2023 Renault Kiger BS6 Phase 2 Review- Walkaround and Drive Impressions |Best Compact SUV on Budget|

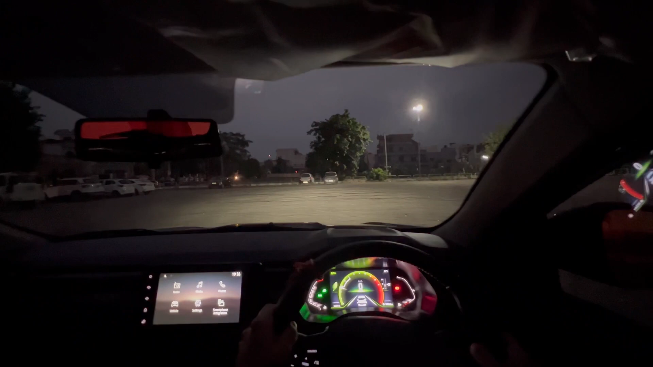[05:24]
disengaging the handbrake and let's go right now we are in eco mode because the car is actually very notorious for
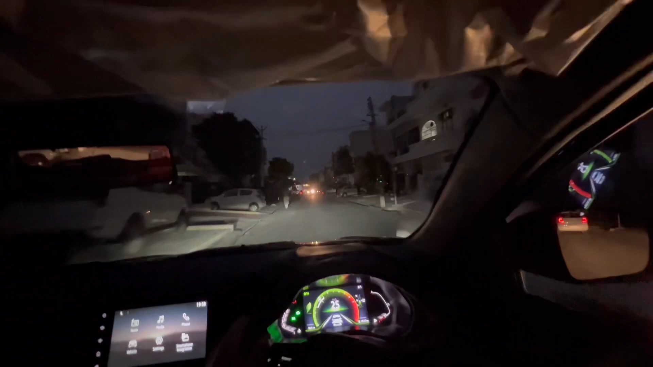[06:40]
and still there's decent through i need not to turn on the higher beams it does work absolutely well and yeah even when you turn on the high beams the car actually does give you a very good view or what's ahead of you uh making a quick